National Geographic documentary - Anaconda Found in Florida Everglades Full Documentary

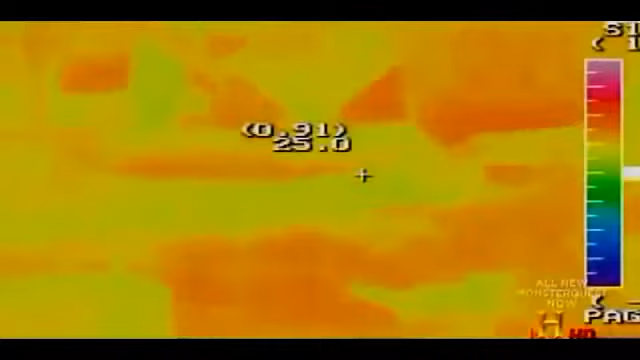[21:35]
I'm just going to try to turn the sensitivity down just a little bit.
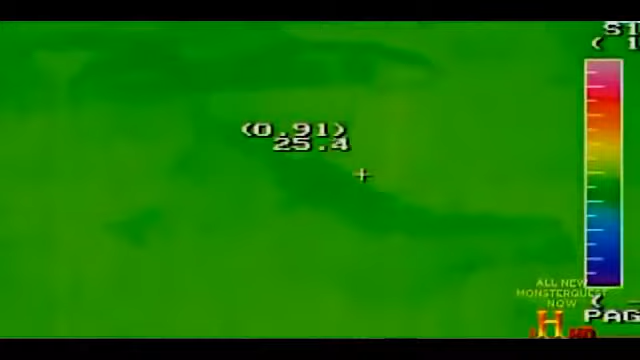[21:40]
Try to cut down the false readings. Here's another entrance to the duct system down here low.
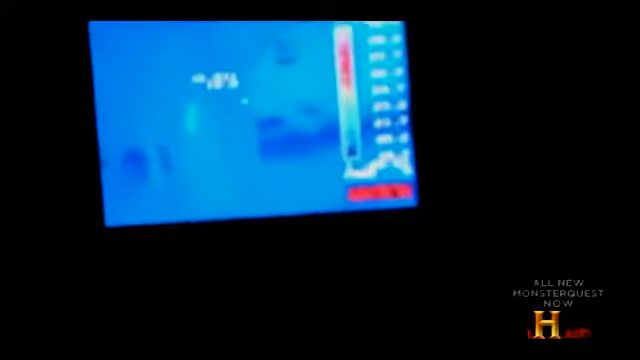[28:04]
There, there's something. Wait a minute. What is that, a rat?
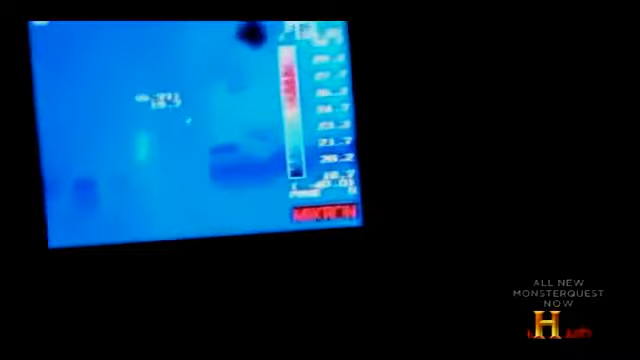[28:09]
A cat? That's moving off a raccoon? Go ahead.